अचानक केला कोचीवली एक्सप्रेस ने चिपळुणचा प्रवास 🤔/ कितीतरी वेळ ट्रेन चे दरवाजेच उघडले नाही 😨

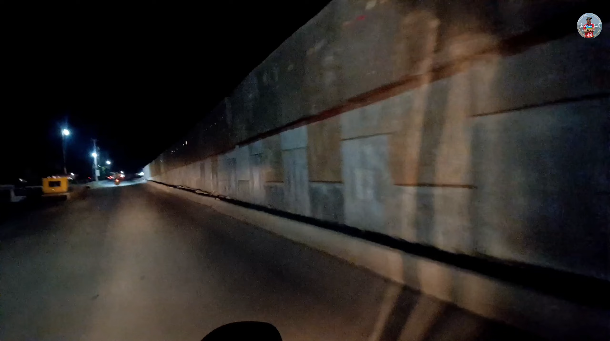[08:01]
ब्रिजचं काम इथं मित्रांनो बऱ्यापैकी पूर्ण झालंय वालुक्यामध्ये बघू शकता तुम्ही आता रात्र त्यामुळे दिसत नसेल कदाचित